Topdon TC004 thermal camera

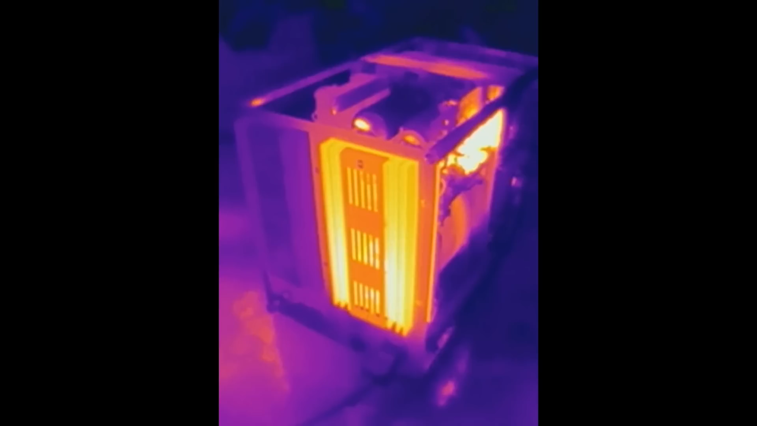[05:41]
If it doesn't I will record the audio using the other camera. And you can see the power supply from the back.
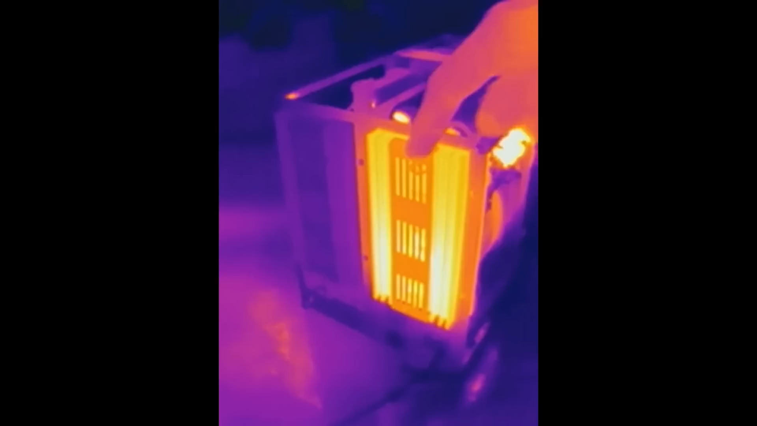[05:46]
And here is the heat sink of the section that's loaded. And it's getting hot.
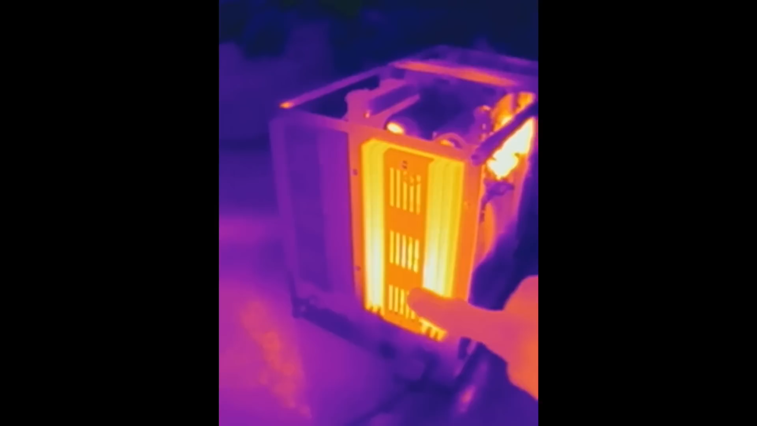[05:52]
Mostly here because the loaded section has its transistor here.
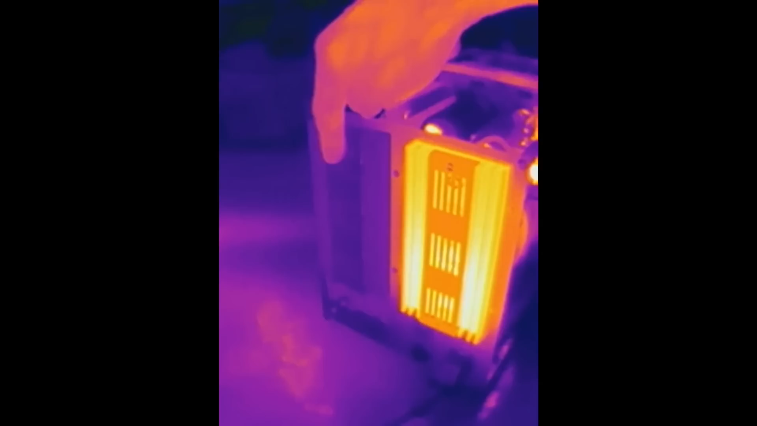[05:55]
The other heat sink is not hot because these sections are not loaded. Let's take a look from the side of it.
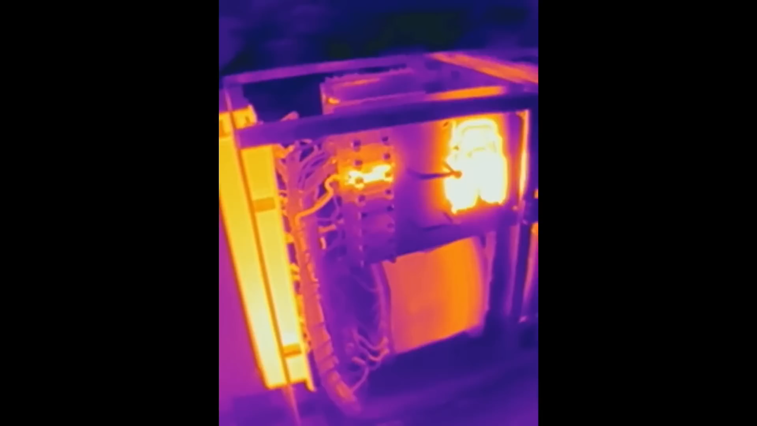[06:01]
See here several fuses and you can see one is hot. This is the one for the loaded section.
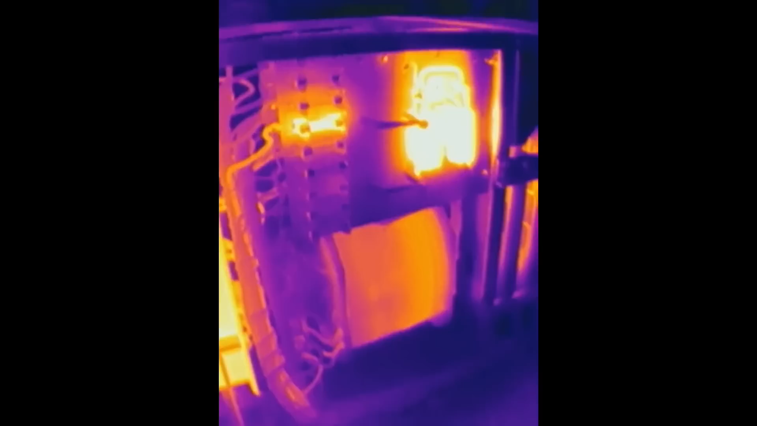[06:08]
Here's the transformer windings getting a bit hot.
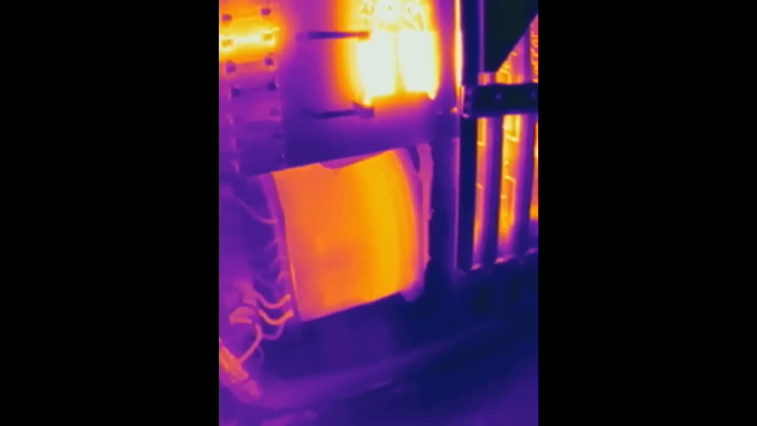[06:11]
Some power resistors here quite hot.
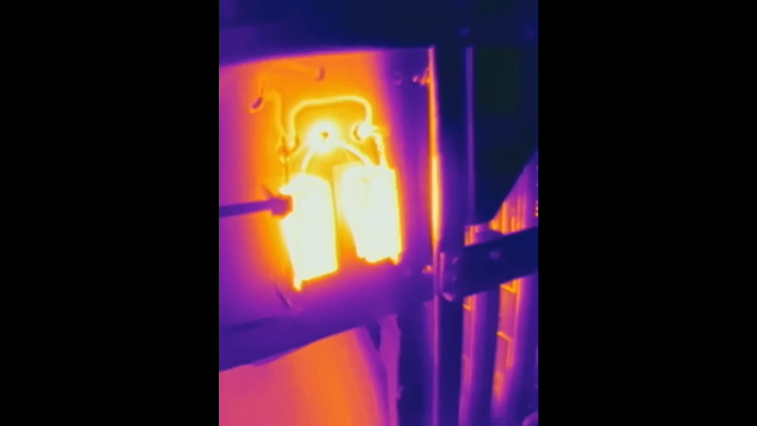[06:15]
And the control boards. Some component is hot on the control boards.
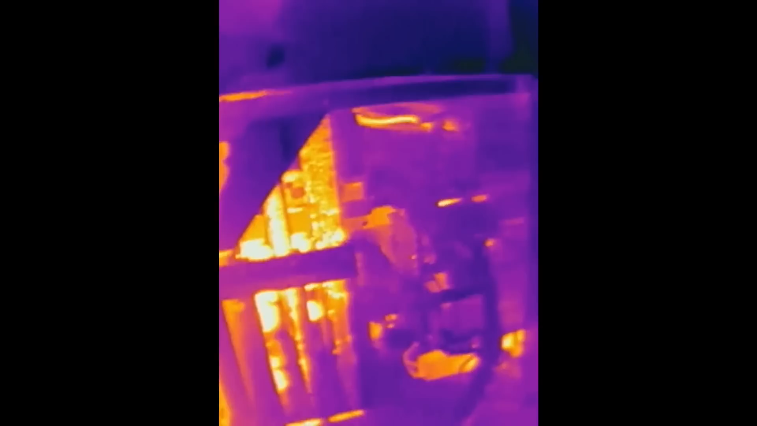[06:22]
And progressing to the front panel.
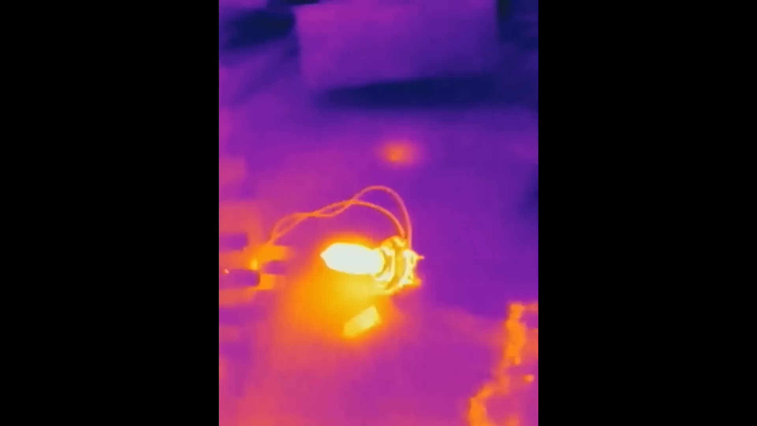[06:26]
You can see the loading lamp here getting hot.
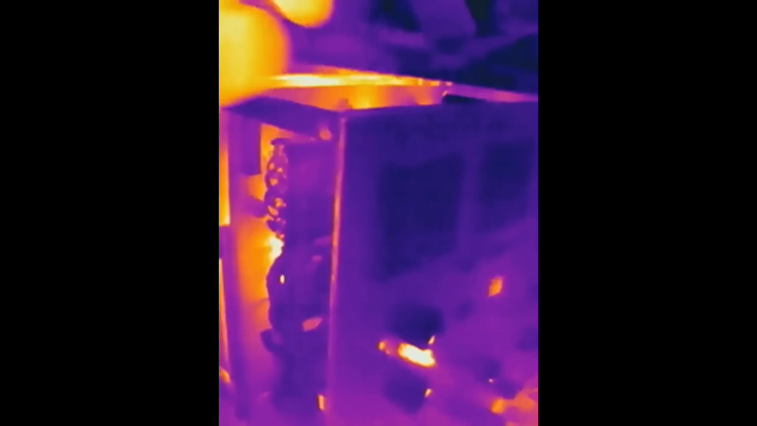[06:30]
And on the front panel you can see the tungsten lamps getting hot.
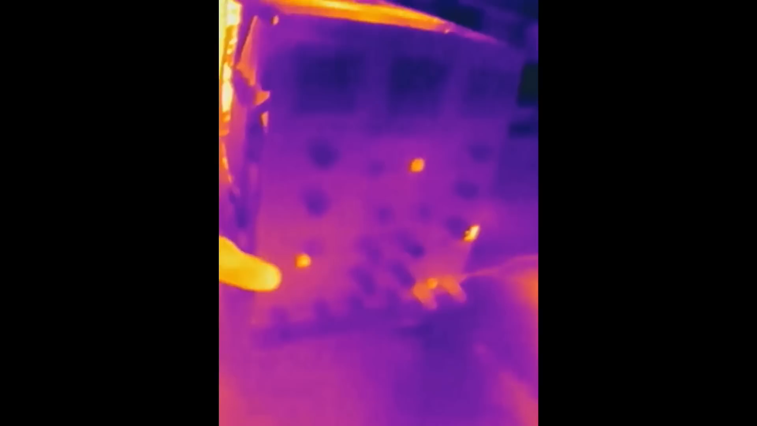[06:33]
This is old.
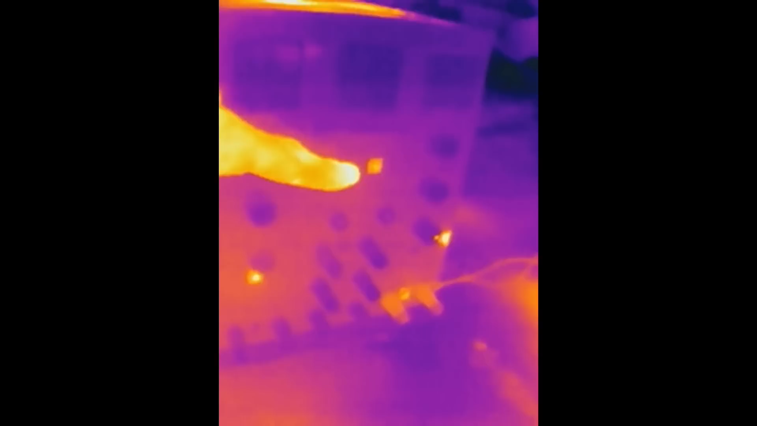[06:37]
It's using the tungsten lamps as indicators.
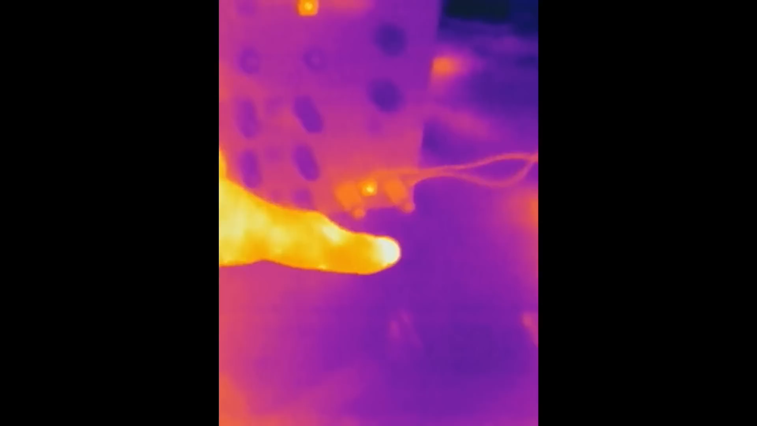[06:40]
So they actually are visibly hot in the thermal camera. The rest of the panel doesn't seem to be too hot.
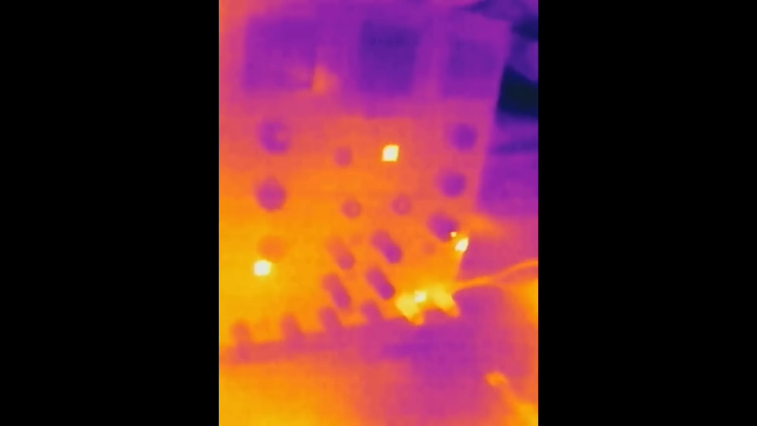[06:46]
These two terminals for the connection are getting a bit hot.
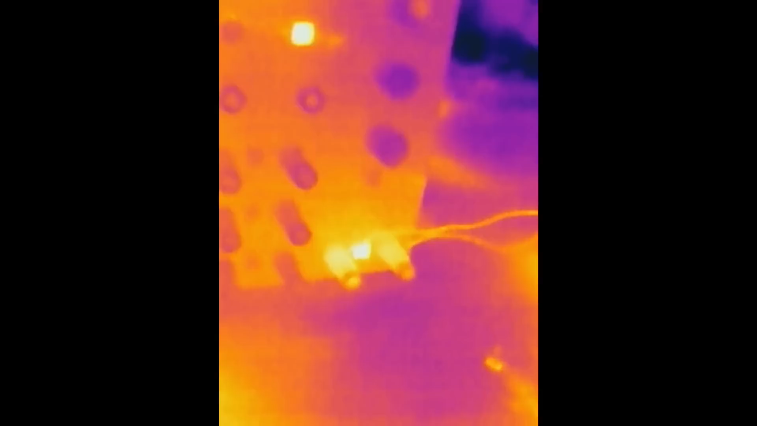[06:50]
Some contact resistance here definitely.
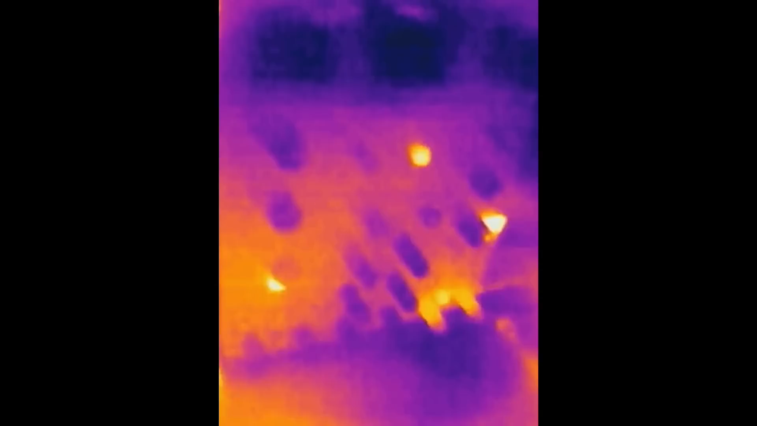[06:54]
Looking from the top. Here are the control boards.
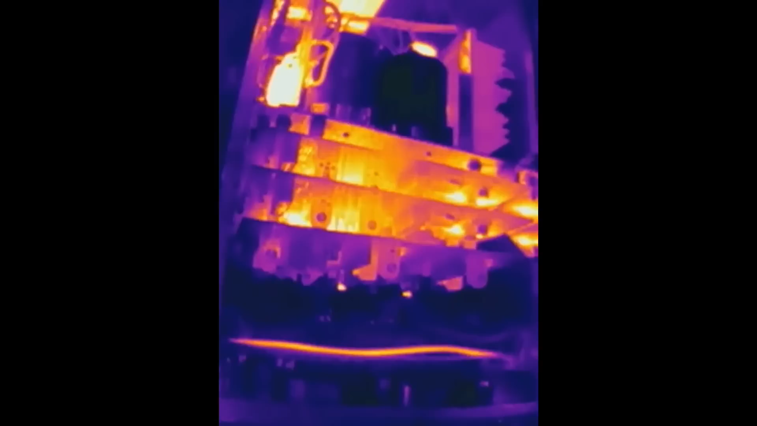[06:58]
One of them doesn't seem to be too hot. The other ones hotter.
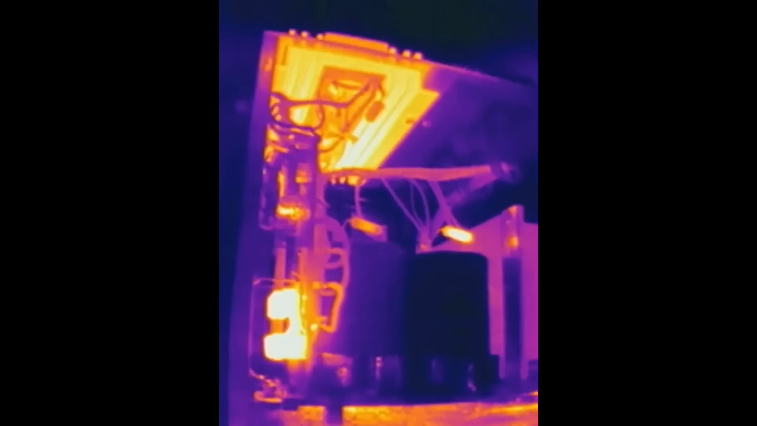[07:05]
Again the resistors we already have seen.
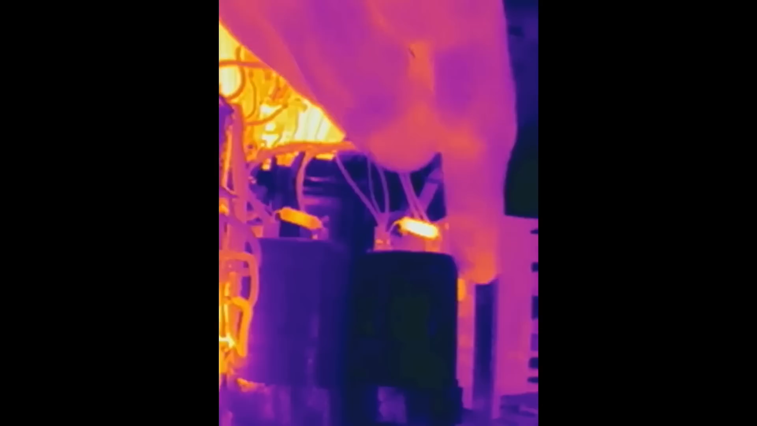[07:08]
And some loading resistors here. And here for the two adjustable sections of the power supply.
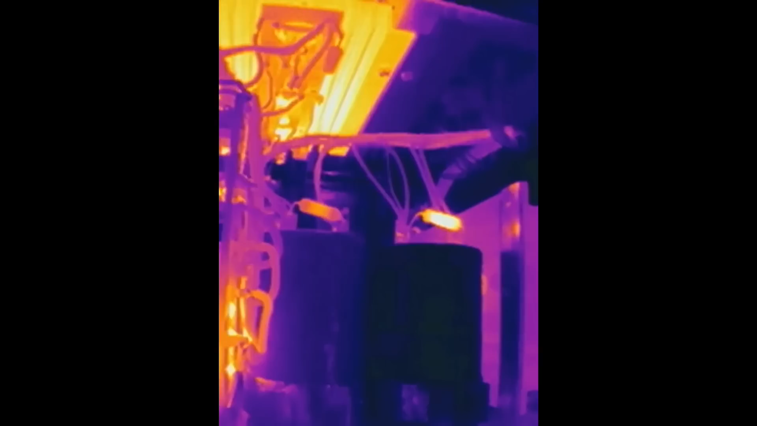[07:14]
And the loaded one seems to have a lower voltage on the main capacitor.
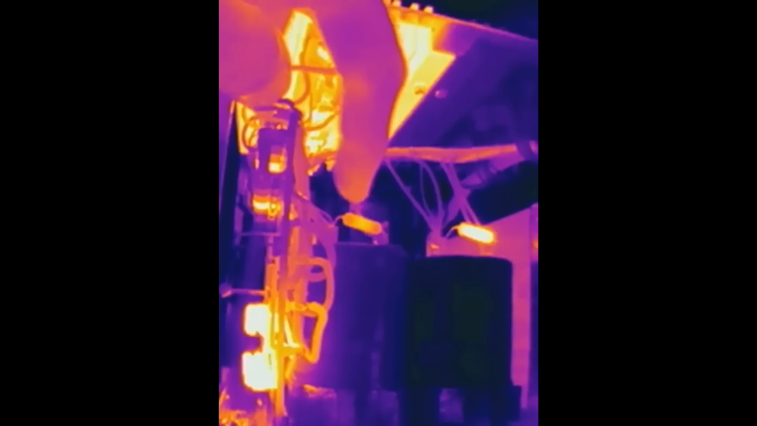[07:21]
So the loading resistor is less hot than the non-loaded section. The cables are getting slightly warm here visibly.
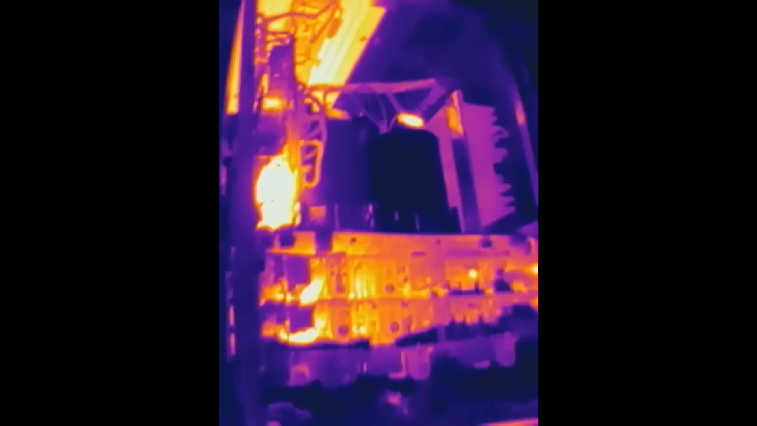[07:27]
And from the other side again some components.
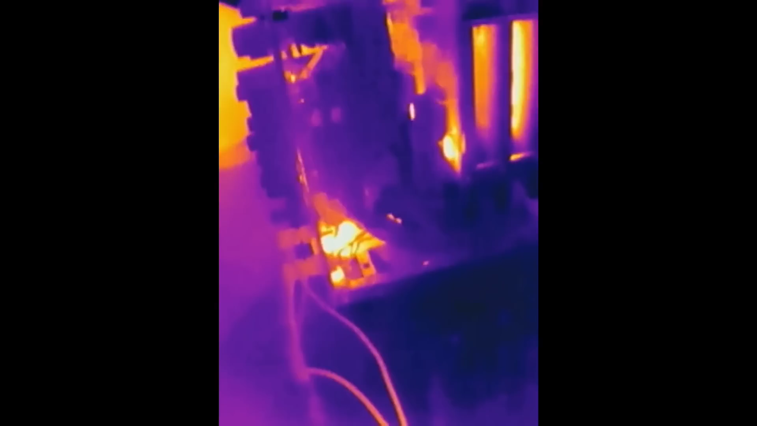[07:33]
Maybe the lamp here. Some component.
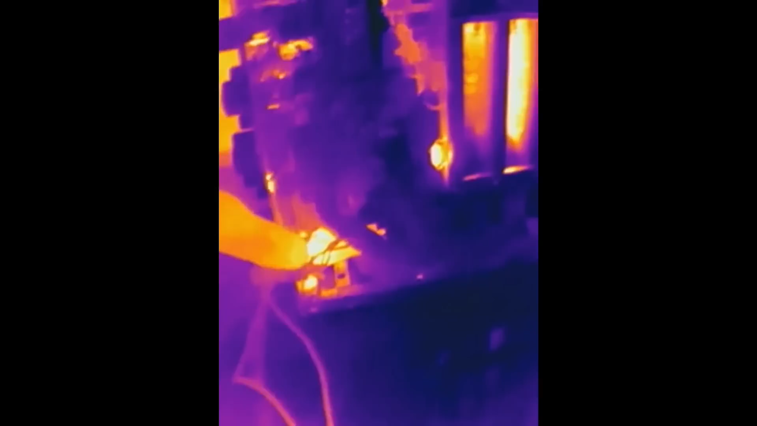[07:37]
There is quite a hot resistor on this board.
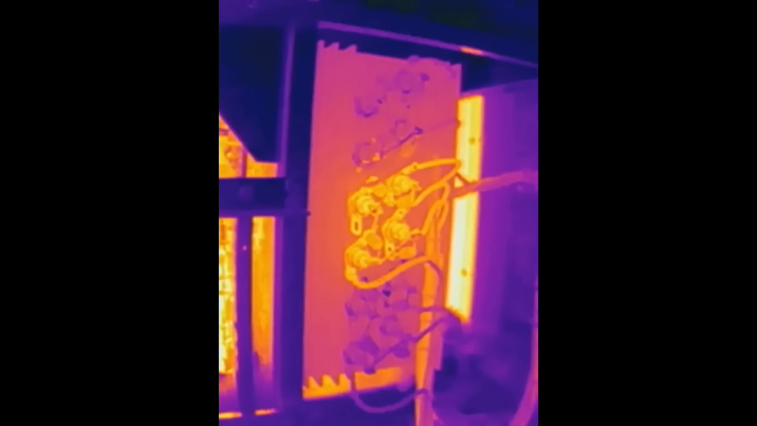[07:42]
And here you can see out of these twelve diodes, three bridge rectifiers, that this group of four is hot.
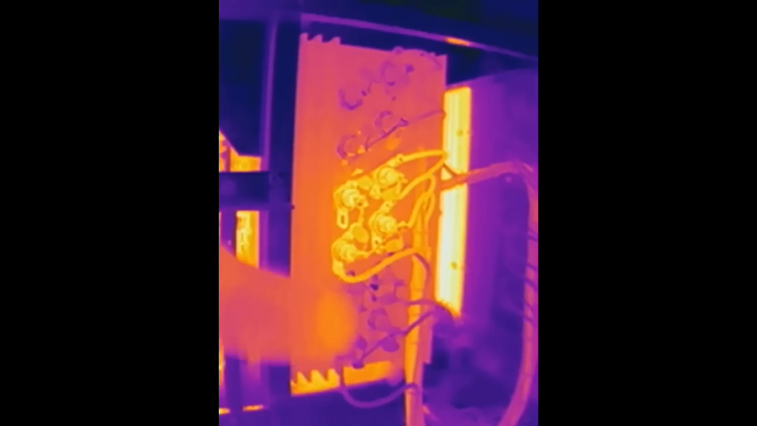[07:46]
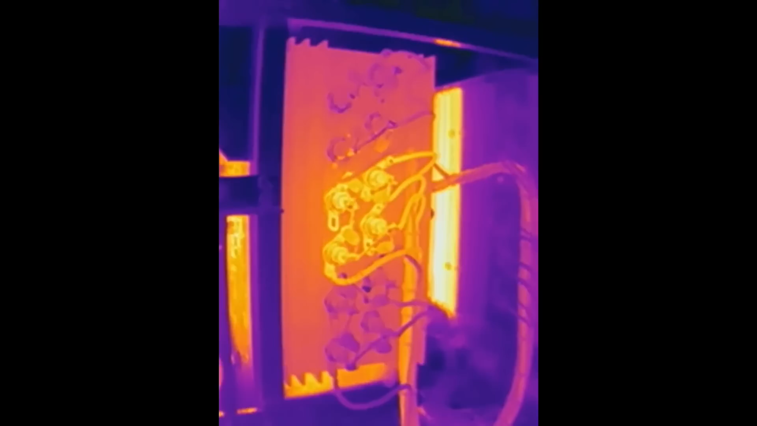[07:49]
The other two groups are not hot because the other sections of the power supply are not loaded. Now let's quickly unplug it and pull the board out.
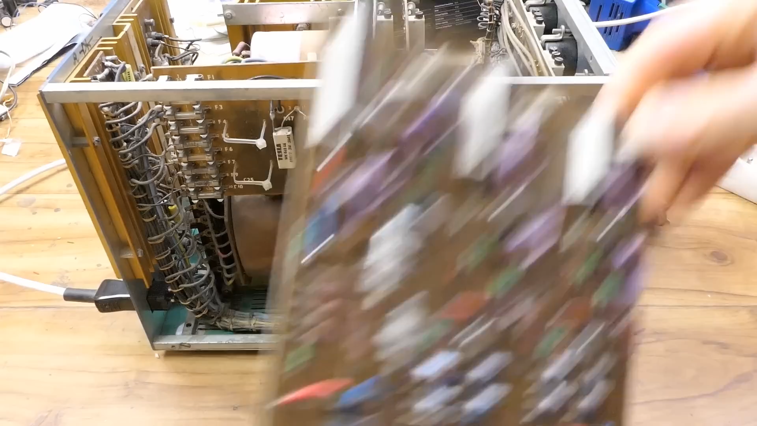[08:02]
One board and...
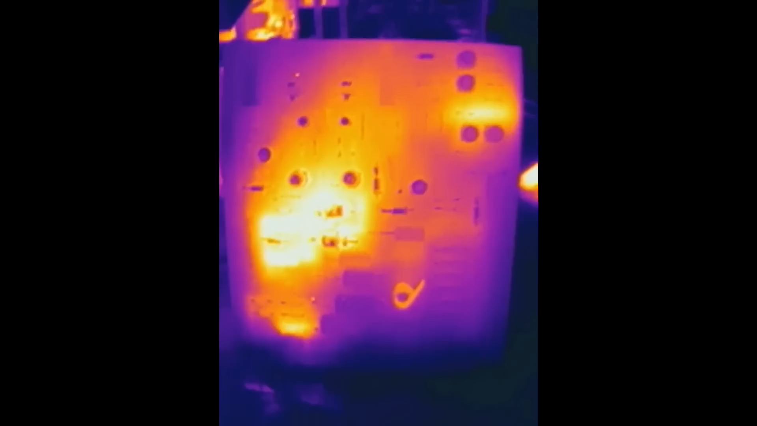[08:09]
And here you can see two bloody hot resistors.